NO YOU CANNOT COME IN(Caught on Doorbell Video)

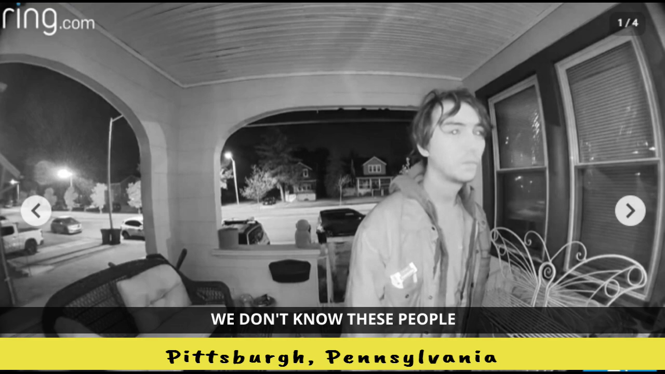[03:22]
Hello? Hello? Shit, bro, man. In Pittsburgh, Pennsylvania, two people, a man and a woman, go to someone's door at 3 a.m. They said they knew someone in the house that was going to let them rent a room and that they had cash for it.
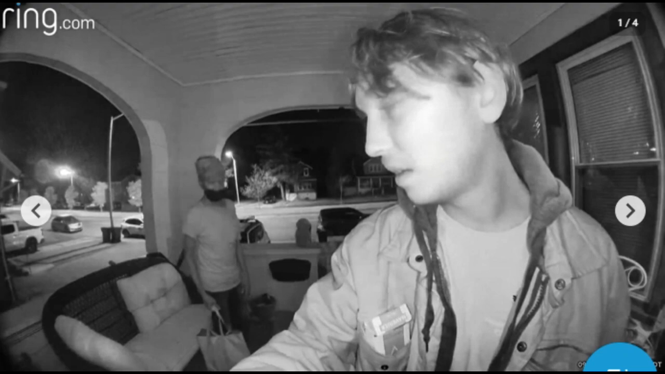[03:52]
The resident claims that no one at the house knows these people. The man seems drunk and ends up falling asleep on the couch. The woman cleaned up the porch area before she started knocking, asking for a room to rent.
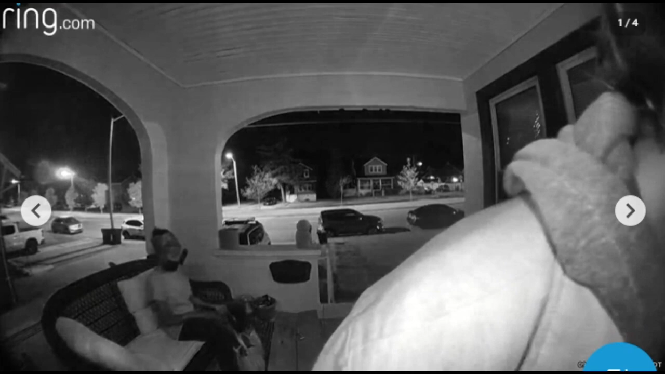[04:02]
Based on their conversation, it seems like they just met each other. I'm not sure what is going on here. What do you think? Let me know in the comments.